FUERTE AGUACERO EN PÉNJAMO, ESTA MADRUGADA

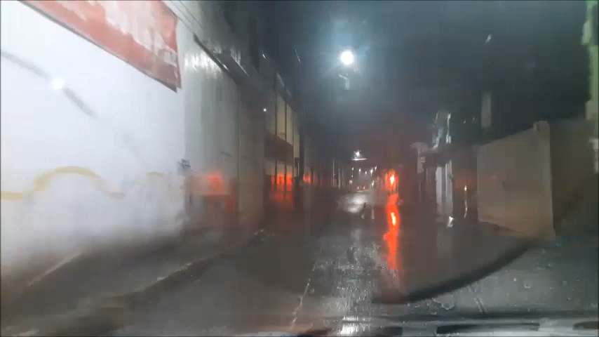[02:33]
Nos están llegando algunos mensajitos, amigas y amigos Que ya, ya hay problemas por ahí De inundación en algunas casas Estoy en el entranque con la calle Morelos Pues esta calle no, no observa tanto problema Es una arteria ancha Es una arteria,
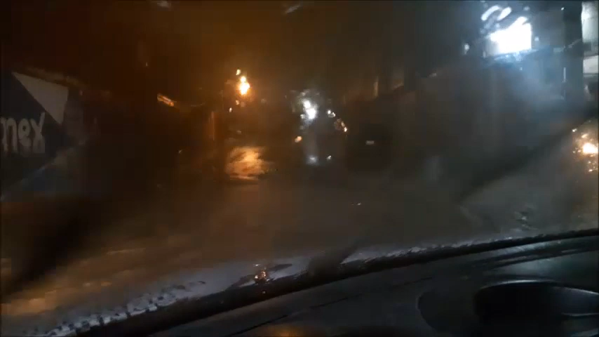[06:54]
amigos al circular por esta arteria